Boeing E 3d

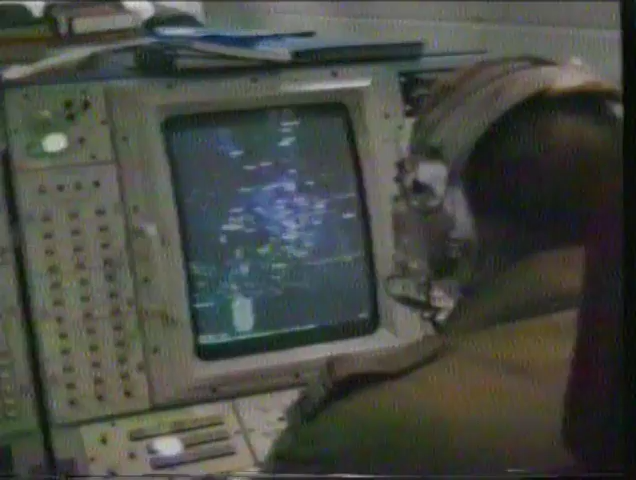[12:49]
This is Magic 80, I'll say your call sign again. Roger, 12 Whiskey 227. Copy 12 Whiskey 227, say your position off bullseye.
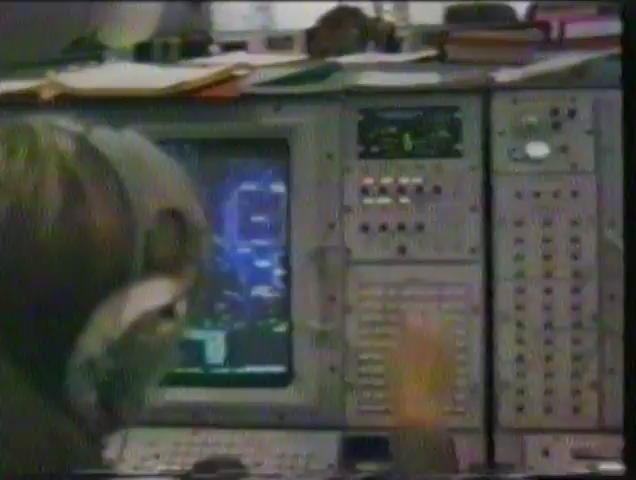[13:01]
Roger, approximately 25 miles southeast of bullseye. Say I have contact. From you, you have Bandits 315, 15 miles headed south, 5,000 feet. Second Bandits 330, 16 miles headed north. Echo 227, you have Bandits off your nose, 185, 17 miles closing.
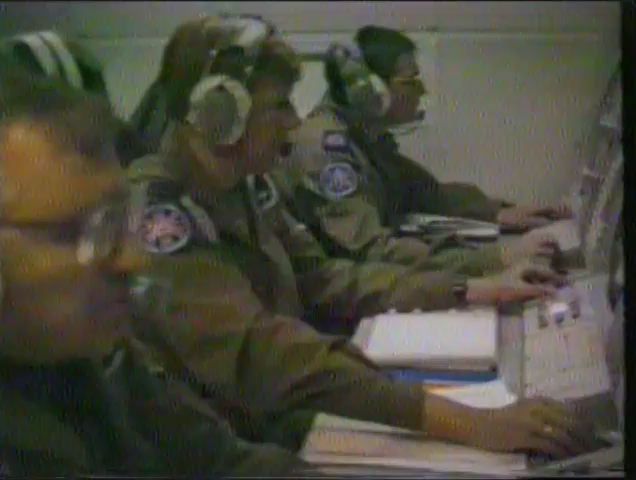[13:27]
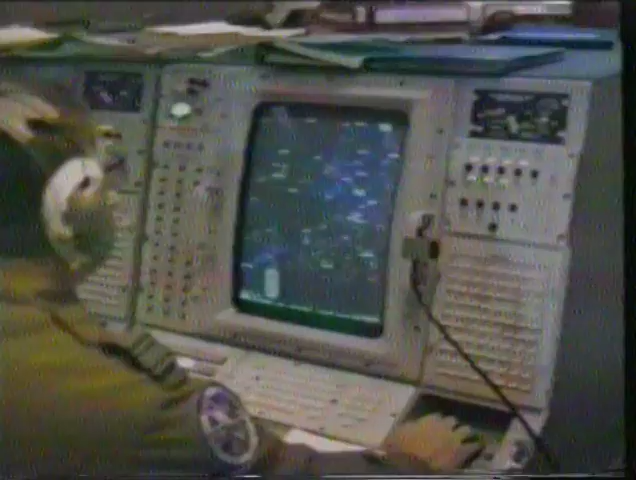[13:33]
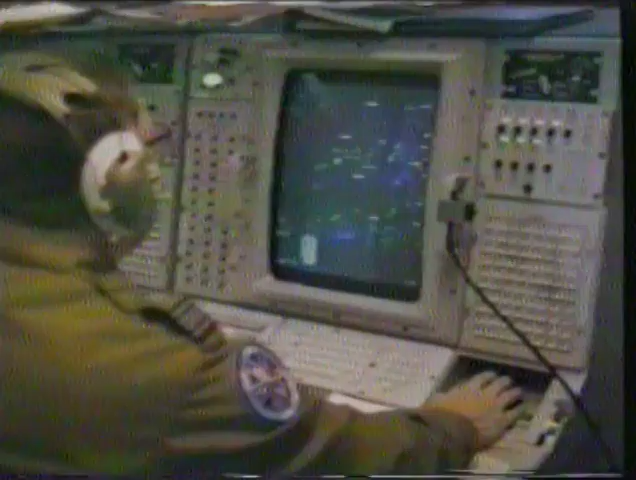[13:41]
Copy. That fighter's now 190, 12 miles, closing. He's at 5,000.
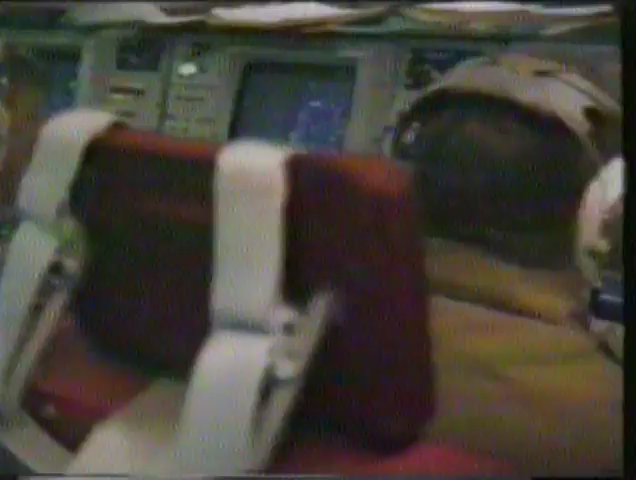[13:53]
Twelve Whiskey 227, that fighter from U280, 12 miles, headed north at 5,000.
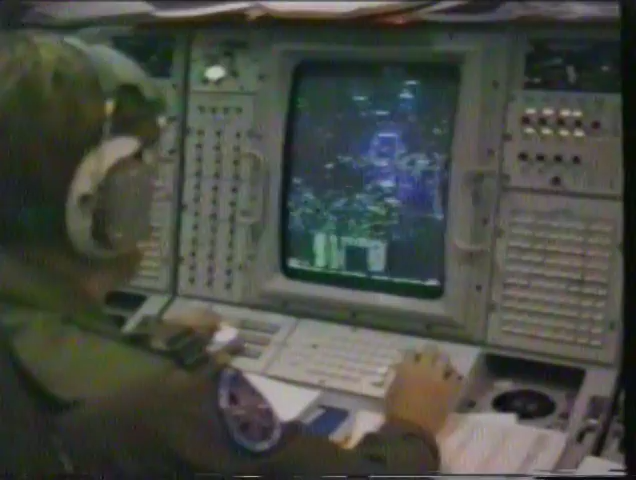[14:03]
Whiskey 227, Roger. 12 Whiskey, affirm you're heading northeast at 1,000 feet. I'm northeast at 250 feet. Good copy. Copy, you're heading out to the east.
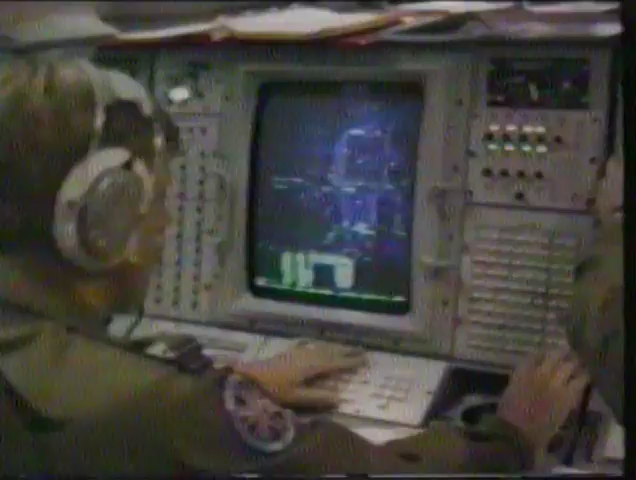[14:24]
Whiskey 227, your nearest fighter Bandit is 290, 17 miles, 7,000 feet.
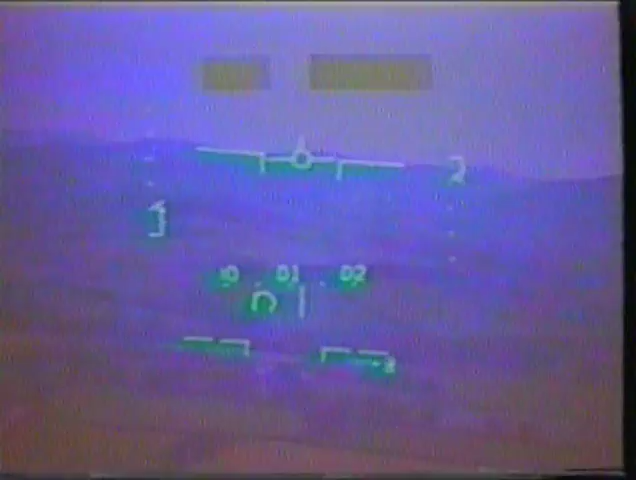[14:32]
Whiskey 227, Mother. 227, Bandit's 230, 13. Turn in southeast, 12,000.
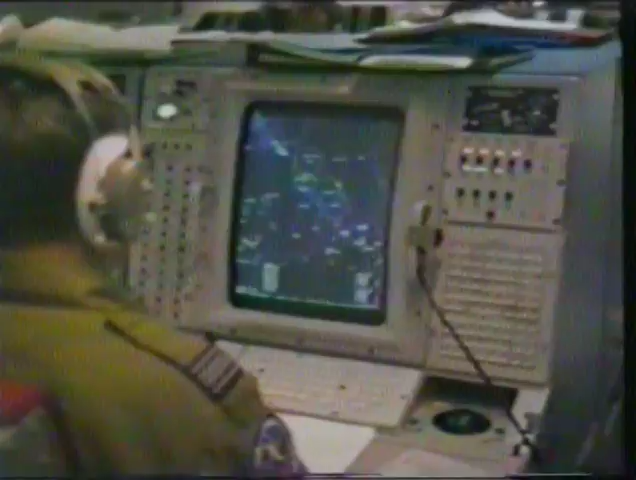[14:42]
The 227 switching to tactical. Copy tactical. Set 26, go.
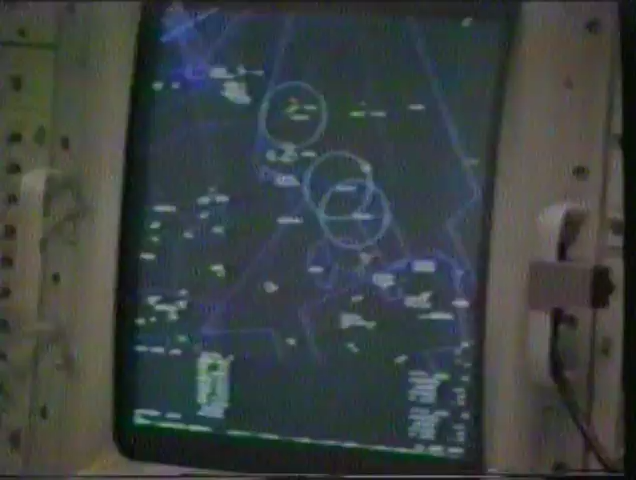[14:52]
Whiskey, you have new Bandits, 165, 38 miles headed west. Roger.